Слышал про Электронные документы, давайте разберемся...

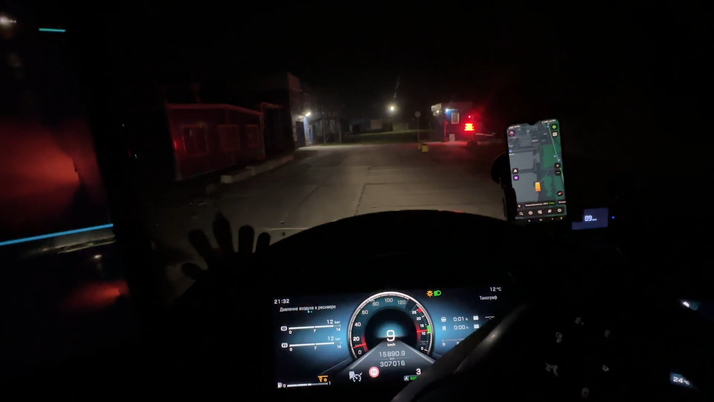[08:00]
а это ты выезд еще неудобный 16 метров тут вообще будет тесно так автоматически установить ступы ладно все в добрый путь поехали
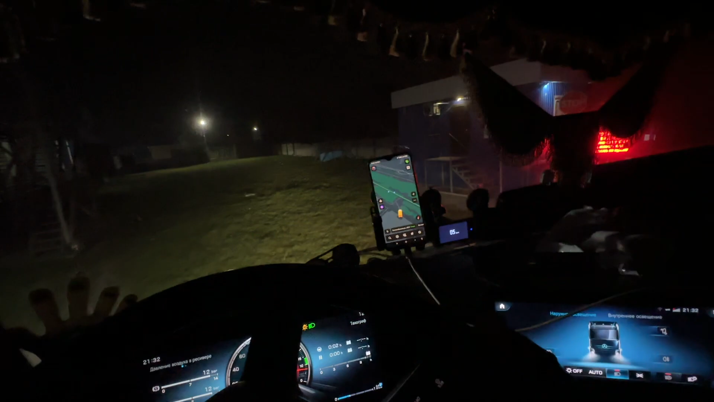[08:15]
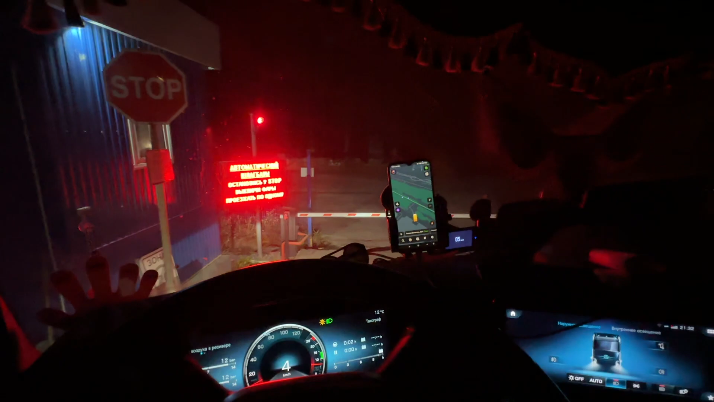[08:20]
надо выключить фары я так понимаю
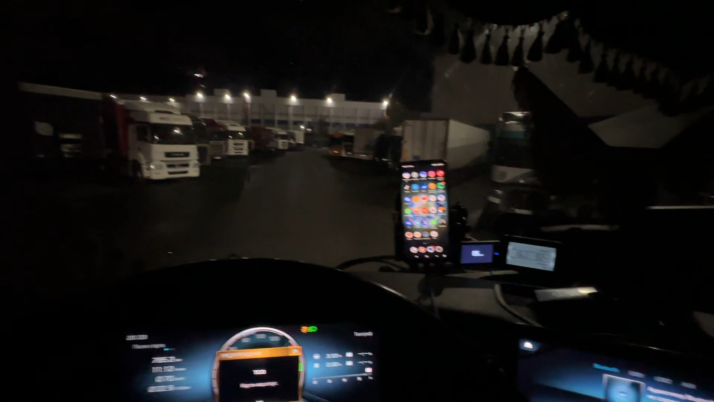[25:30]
так теперь куда встать и развернуться
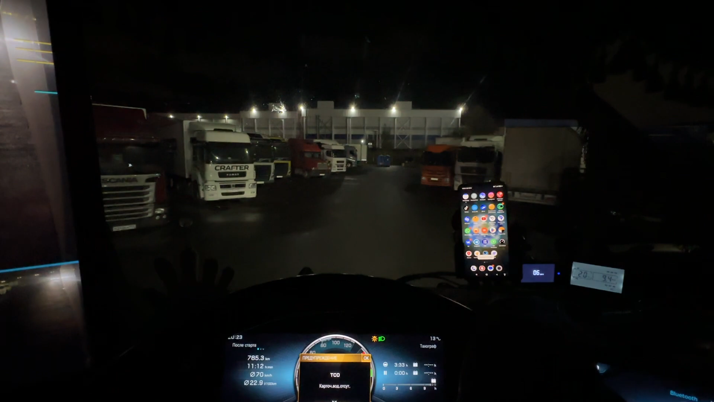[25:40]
три часа бесплатно потом 300 рублей по сутки нормально то есть я приехал разгружаться еще платно постоишь тут вместо то нету достать